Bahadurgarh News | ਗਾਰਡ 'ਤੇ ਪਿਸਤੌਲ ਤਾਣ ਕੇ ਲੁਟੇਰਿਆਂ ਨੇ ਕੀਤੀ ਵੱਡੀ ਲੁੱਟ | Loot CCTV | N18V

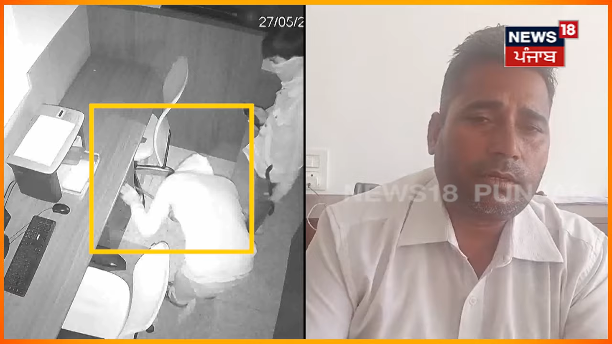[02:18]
अंदर हमें पांच आदी मिले हैं जिन्होंने पूरी तरीके से अपना मुझ धक्या हुआ था ताकि पैचान मैंने आसके यह हमारे पास CCTV की फुटेज भी है और सभी जोना काफी
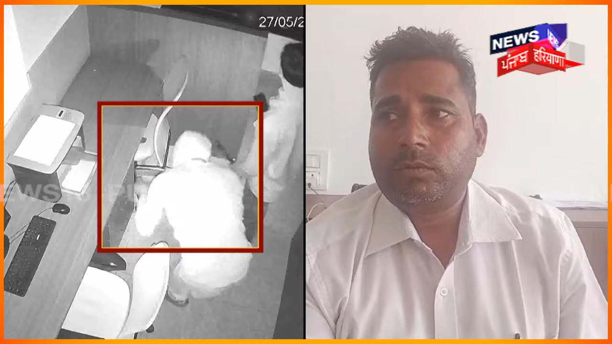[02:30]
नुक्षान करके गए हो हमारे दो रुख्यागाट गेट के उपर थे जो की बिल